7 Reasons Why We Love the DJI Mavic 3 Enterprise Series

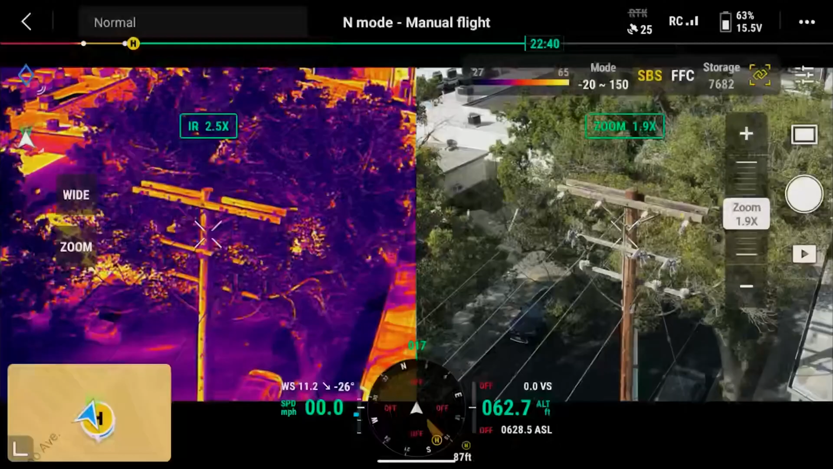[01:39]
The thermal imaging camera can detect temperatures
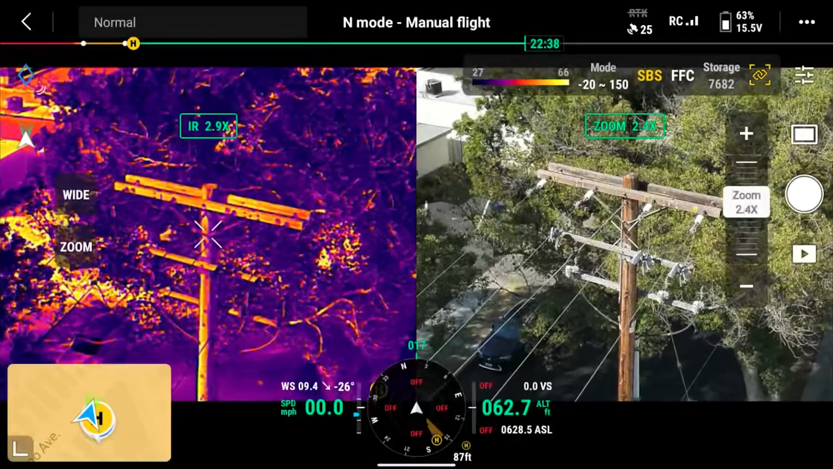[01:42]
differences as small as 0.02 degrees Celsius making it incredibly precise.
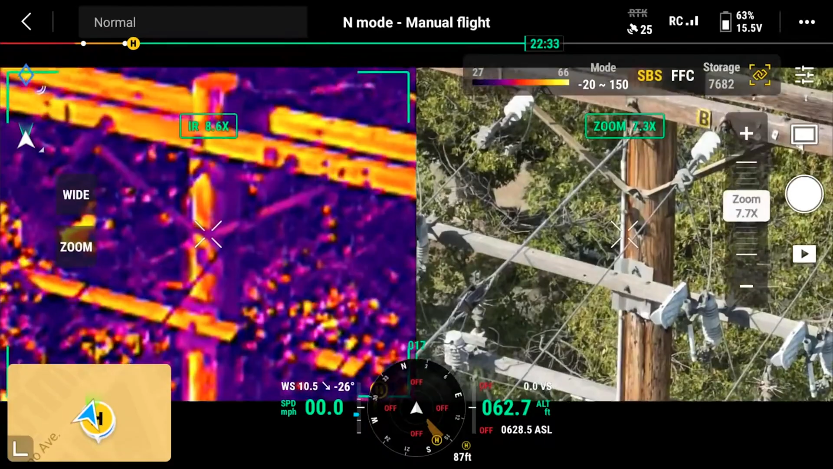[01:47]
This feature can be incredibly helpful in
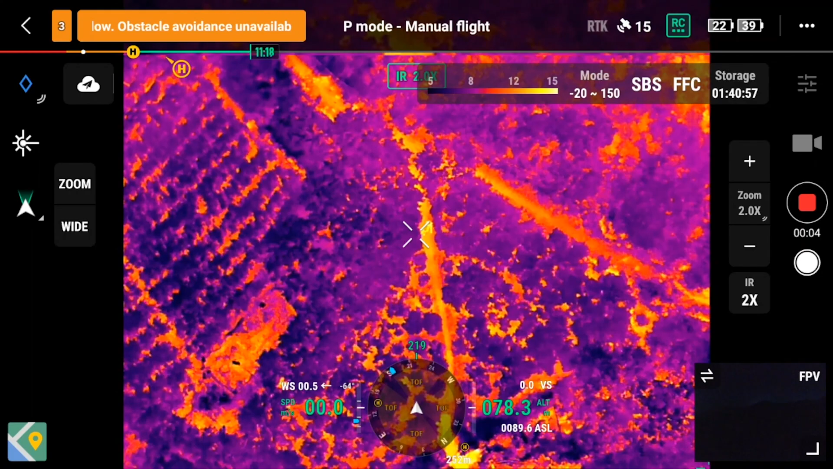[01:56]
even finding people who may be lost or in need of rescue.
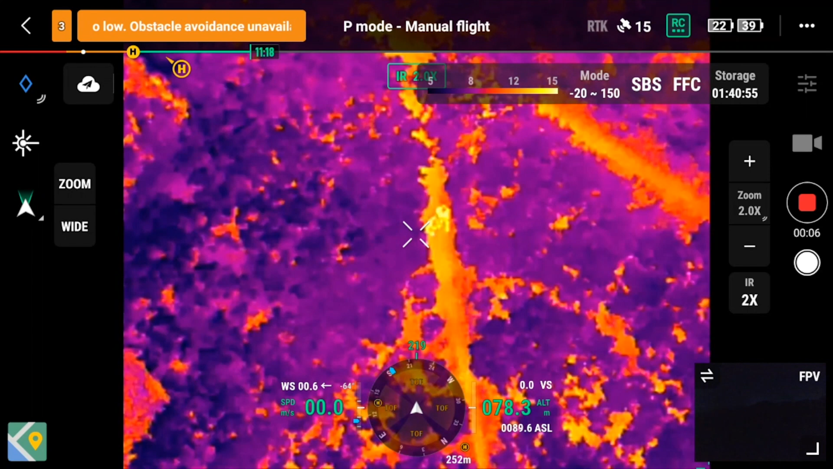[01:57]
The thermal imaging capabilities of the Mavic 3 Enterprise make it a valuable tool in a variety of applications.